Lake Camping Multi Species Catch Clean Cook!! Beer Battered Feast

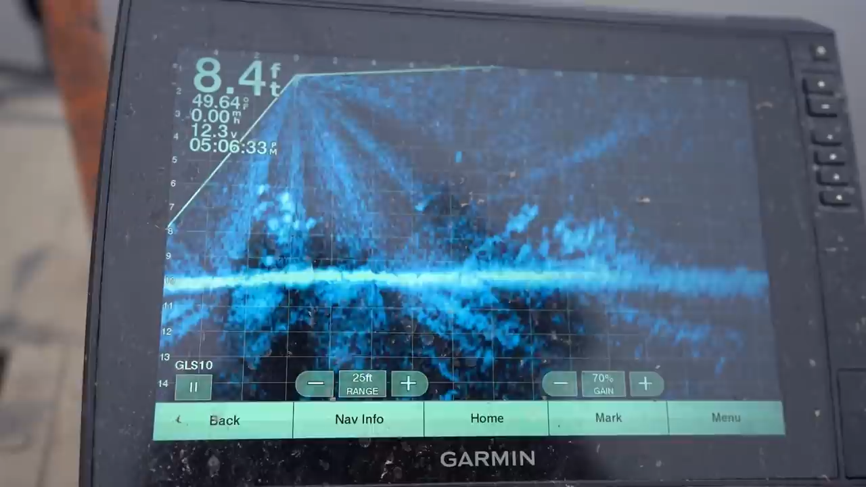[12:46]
On screen: depth 8.4 ft
You got the brush pile and then the crappie stacked up beside it? Yeah. Well, number two.